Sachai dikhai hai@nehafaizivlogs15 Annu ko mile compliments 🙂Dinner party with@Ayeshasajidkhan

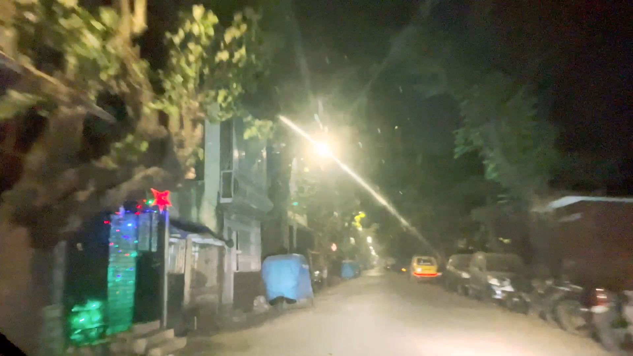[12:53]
गाड़ी नहीं है एक बंदार आट पर एक कुत्ता भी नहीं एक डॉगी भी नहीं है इदर अंडी का टान पीचाले ज़ए जब रजाई में �